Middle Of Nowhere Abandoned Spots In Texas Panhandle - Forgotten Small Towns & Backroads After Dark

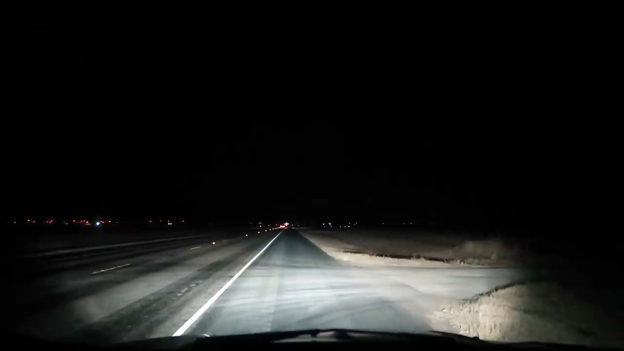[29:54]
this empty farmland and fields. And you'll notice there's some blinking red lights out there. That is not a runway, that is not an airport.